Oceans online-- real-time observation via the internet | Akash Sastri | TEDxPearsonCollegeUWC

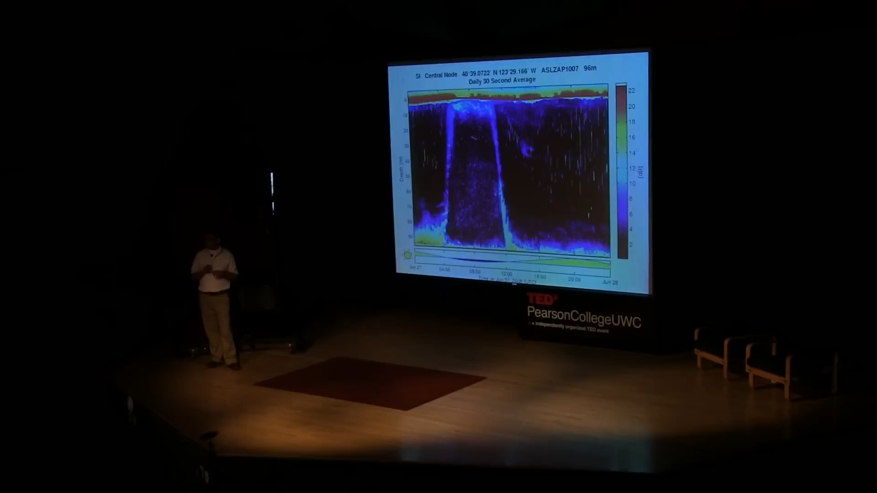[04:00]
And so we're making measurements every two seconds over the course of 24 hours. That turns into a lot of data. And so we have to start thinking about how to visualize this data differently and how to analyze it differently.